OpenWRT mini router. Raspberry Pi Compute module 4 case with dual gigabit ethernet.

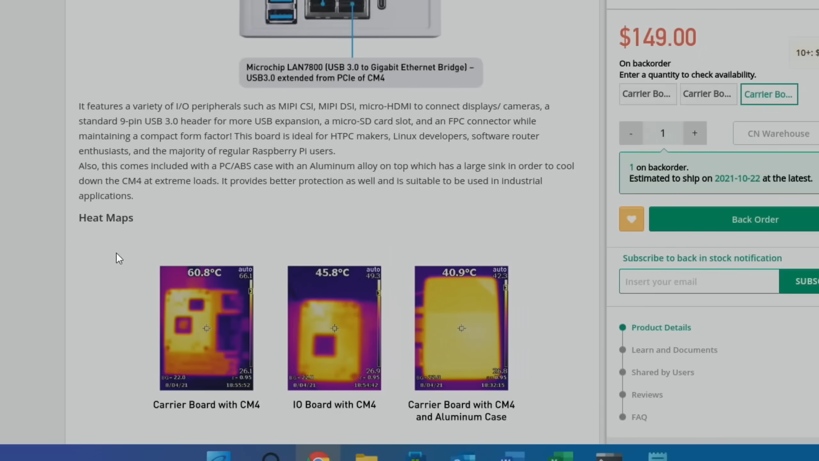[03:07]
So the carrier board here is standard 60 degrees. Carrier board with CM4 and aluminium case, 40.9 degrees.